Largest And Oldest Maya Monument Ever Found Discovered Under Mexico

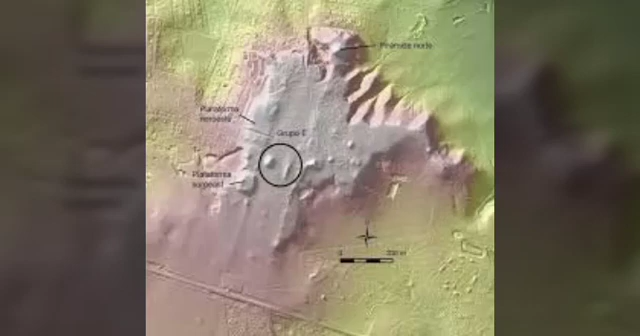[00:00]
Scientists using an aerial remote sensing method have discovered the largest
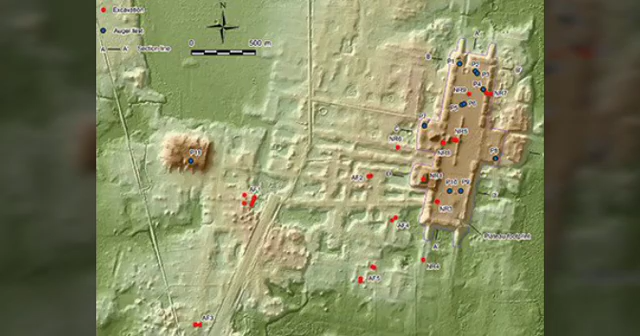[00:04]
and oldest known structure built by the ancient Maya civilization, a colossal rectangular elevated platform built between 1,800 B.C.
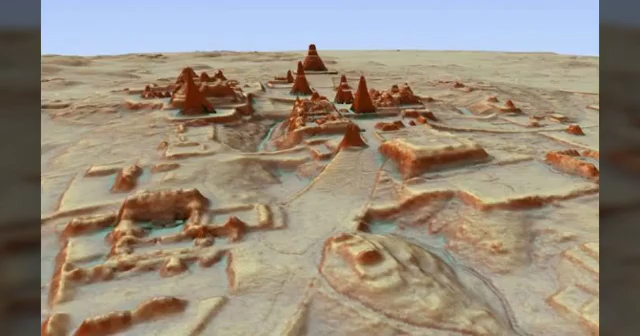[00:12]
in Mexico's Tabasco state. The structure, unlike the soaring Maya pyramids at cities like Tikal in Guatemala and Palenque in Mexico erected some 1,500 years later,